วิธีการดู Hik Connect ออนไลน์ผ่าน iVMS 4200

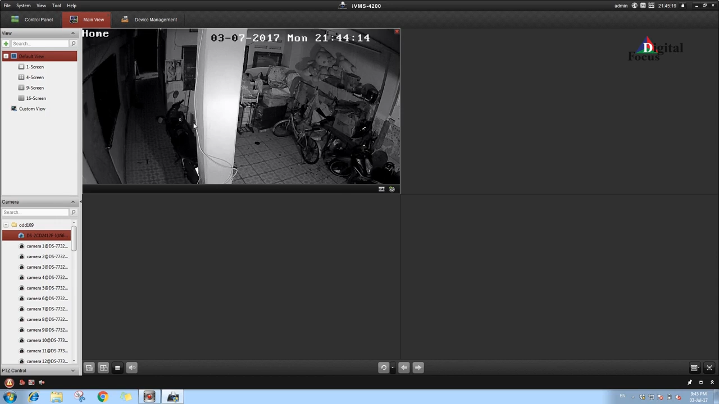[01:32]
ให้เราทำการเลือกตัวกล้องเพื่อทำการรายภาพนะครับ อันนี้ผมยกตัวอย่างภาพหนึ่งอันนี้เป็นช่วงเวลาที่ผมได้ทำการถ่ายนะครับแล้วยังสามารถดูย้อนหลังได้ด้วยการเลือก Remote Payback